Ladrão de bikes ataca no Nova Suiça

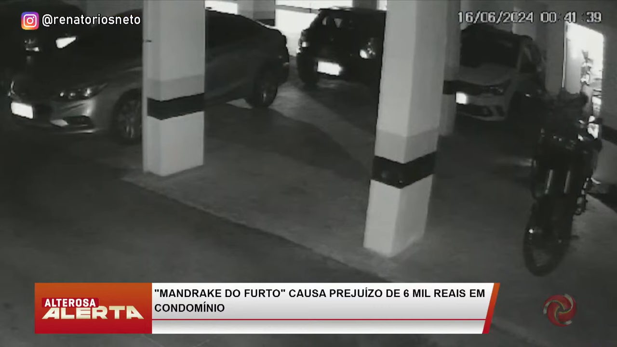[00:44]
E ele não parece aquele noiadão de rua, não, hein? Isso aí deve ser ladrão profissional. Mandrake do furto profissional. Ali. Ô, meu filho, tá tirando a camisa, tá frio, meu filho.